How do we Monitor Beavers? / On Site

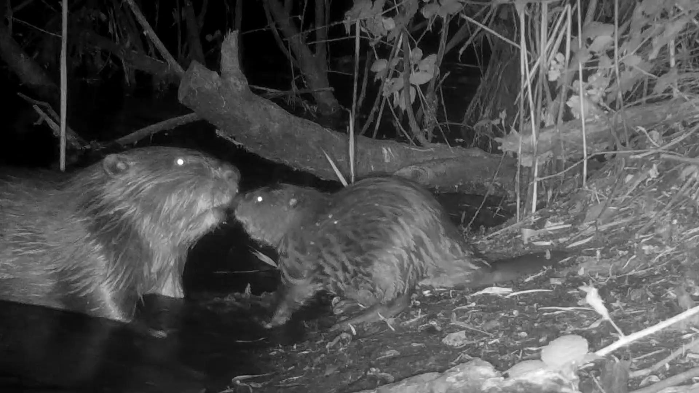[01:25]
We've approximately got up to 10 beavers now. It's very hard to capture all the beavers on camera. They will not sit there like a family photo, all smiling on camera for us.
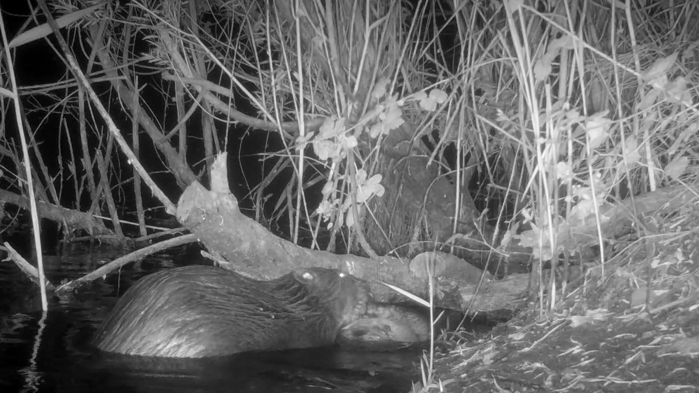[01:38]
So a lot of our time is spent trying to identify the adults,